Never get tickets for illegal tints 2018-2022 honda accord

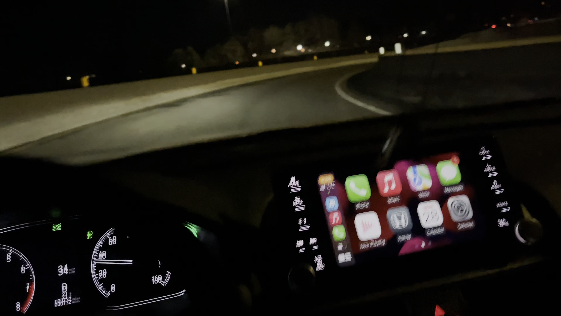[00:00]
hey what is going on everybody welcome back to my channel Redline Moz thanks for tuning back in this is a quick review nighttime driving actually with the 35% windshield tents people have requested me so this is it this is not you will see outside with the 35% ceramic tents not the regular film the record will be really dark if you get the regular cheap material it's
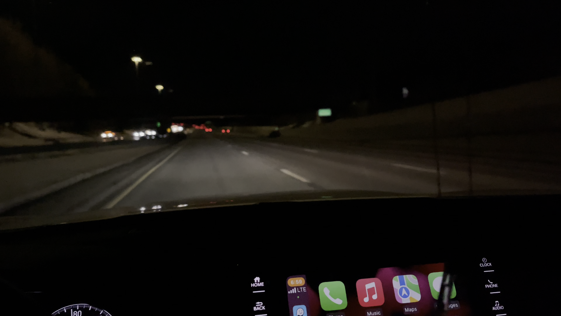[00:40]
promise you guys you won't regret it and yeah these are 20s on the sides you can see it's a bit darker and that's 35 works perfect it's regular no high beams or anything like that and just also people were interested in a lot of people out there don't know about tent exemptions so